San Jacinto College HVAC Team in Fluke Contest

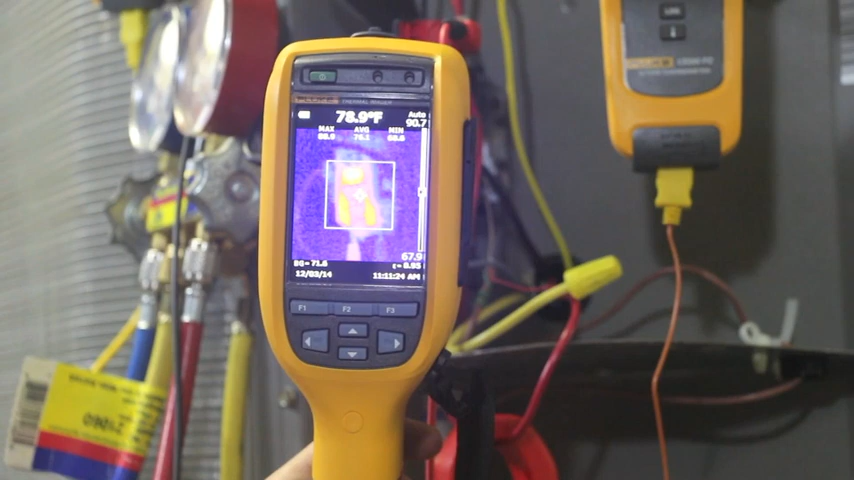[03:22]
On screen: spot 78.9°F
so we took the thermal imager and we see a loose connection. As you will see here the connection is glowing.
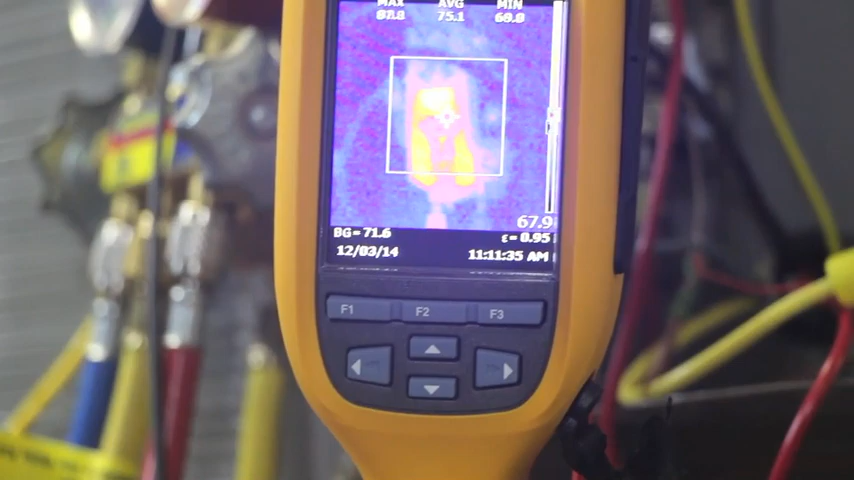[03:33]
So we are going to stop and correct this problem and then proceed. . .